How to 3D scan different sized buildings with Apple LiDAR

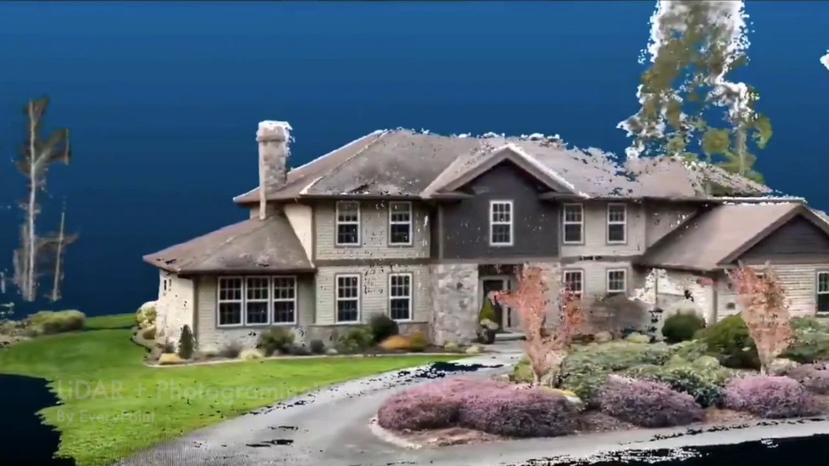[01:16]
The best way to achieve an overall highly accurate scan is to divide it into sections. This process is a little bit more complicated since it generates more links
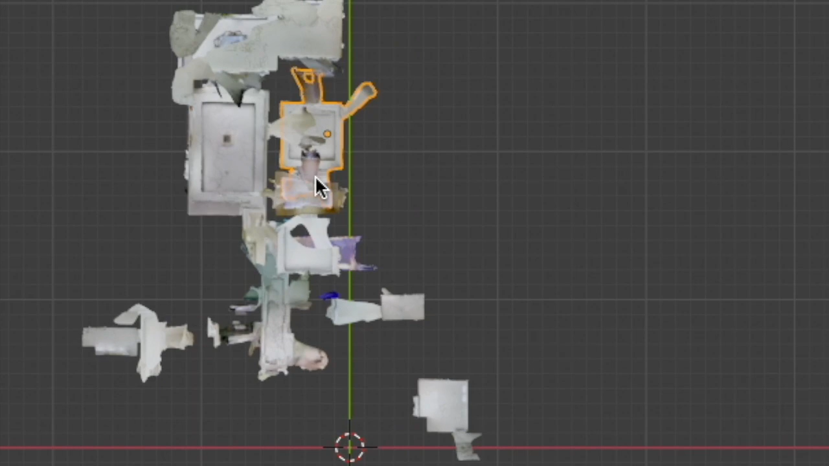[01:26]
and it can be difficult to get an overview of the whole project initially.
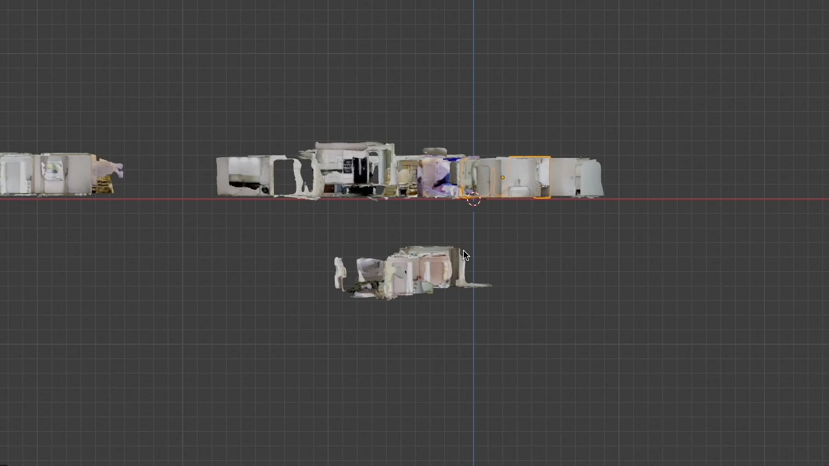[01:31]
We can help you with piecing the LiDAR scans together for the project where that is required.